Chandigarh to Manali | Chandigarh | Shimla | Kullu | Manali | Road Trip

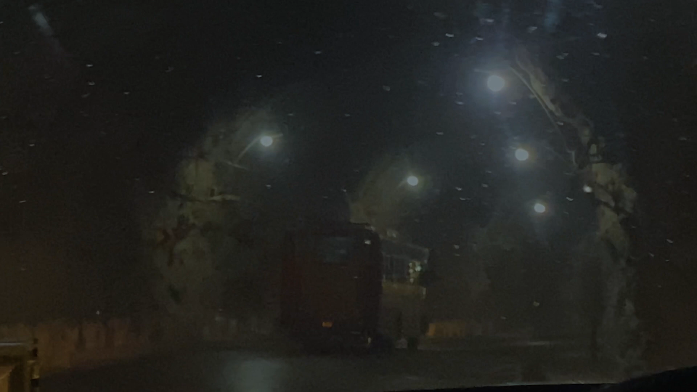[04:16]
बोलते हैं और इसको बहुत डेंजरस भी मानते हैं, क्योंकि ये टू वे टनल है एंड बीच में इसके कोई डिवाइडर नहीं है एंड हम लोग सेफली बाहर आ गए हैं।